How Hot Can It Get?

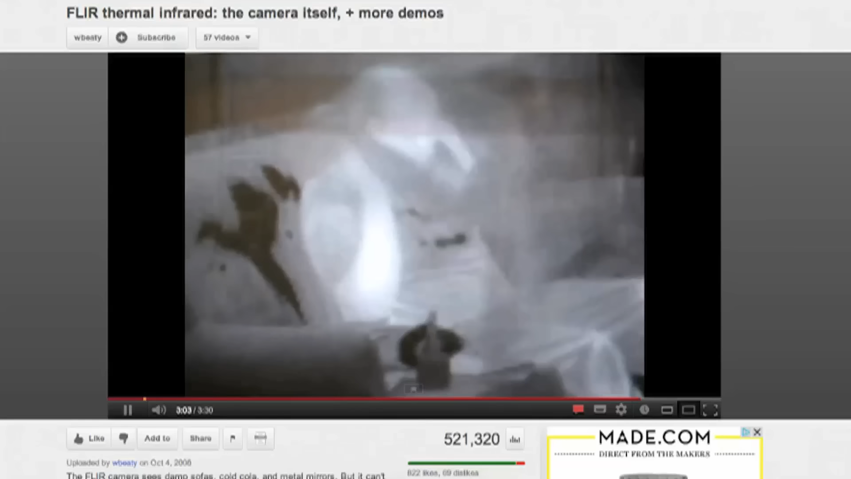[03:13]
Now, we can't see him, but his body is infraredly glowing through it.